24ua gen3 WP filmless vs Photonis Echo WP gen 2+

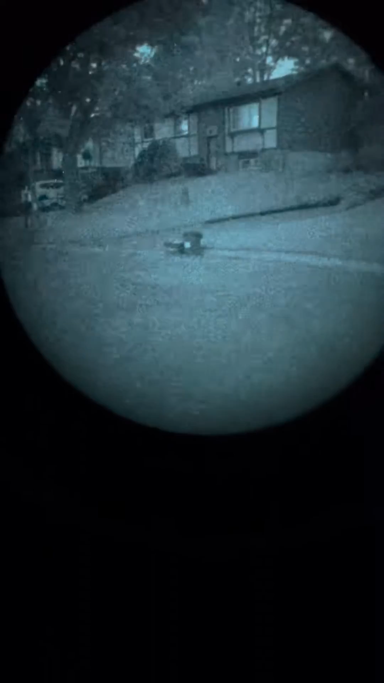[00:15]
As you guys can see, today I have no moons, but only the starlight.
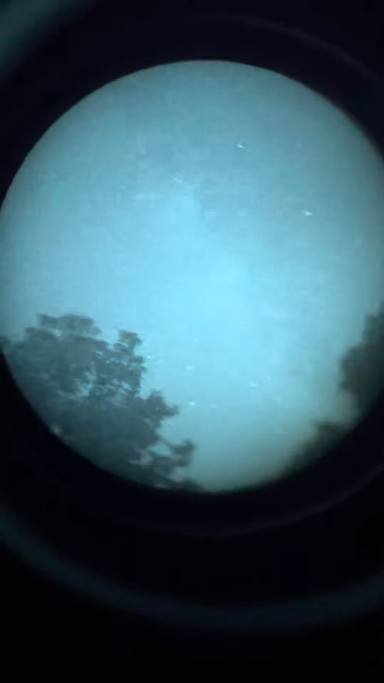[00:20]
So currently I hope the tube is the MFIL-5
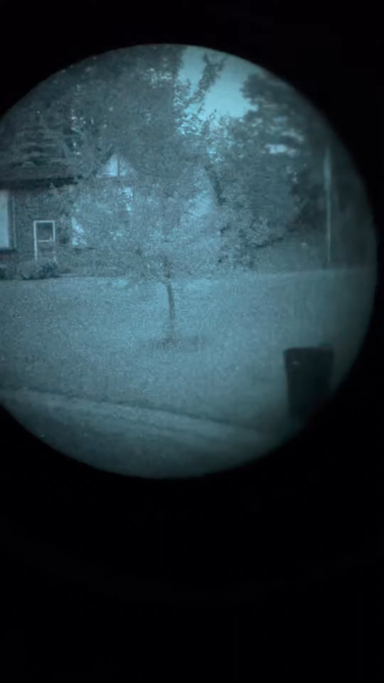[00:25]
Phosphor with 2500 film foam with 72 resolution center.
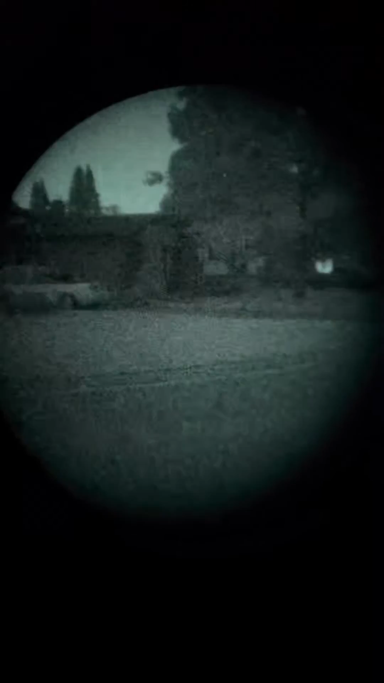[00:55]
As you guys can see, based on the Gen2 technology, the ECHO just have briefly darker image compared to the Gen3.